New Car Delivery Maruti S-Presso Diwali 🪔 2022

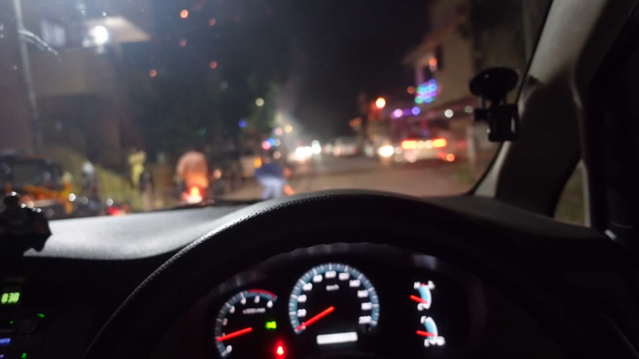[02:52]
रुकना � पड़ा क्योंकि यह भाईया की आग जली नहीं रही है